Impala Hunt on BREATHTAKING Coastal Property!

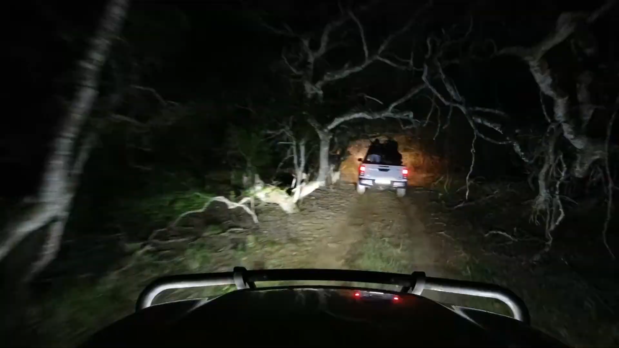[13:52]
and the beach isn't only fun during the day a night drive through the forest and up onto the dunes is always a great way to wrap up an event for weekend and we end off this episode with diesel engines purring snorkels slurping in air and spotlights illuminating the sandy tracks ahead once again thanks for watching this one please consider subscribing if you enjoyed it